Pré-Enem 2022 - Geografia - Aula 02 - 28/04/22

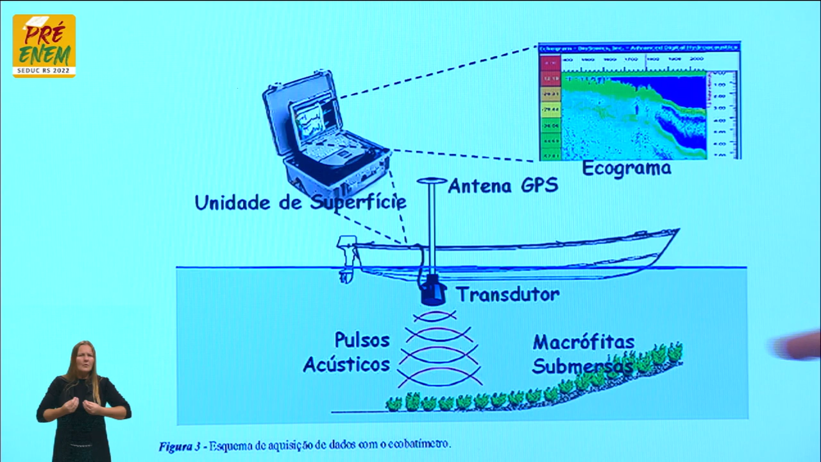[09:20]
da batigrafia, tá, gurizada? Utilizando, então, ondas sonoras, por exemplo, a gente consegue fazer o... a parte de baixo, né, o terreno de rios, né, mares, principalmente.
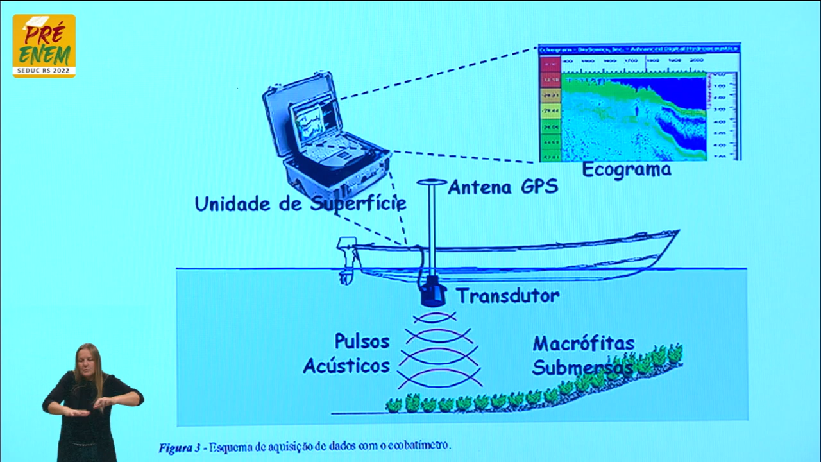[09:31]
Então, a gente usa também essa tecnologia, tá, gurizada? Sonaris, né, o nome dessa tecnologia aqui que a gente usa é o sonar, tá, meninos e meninas?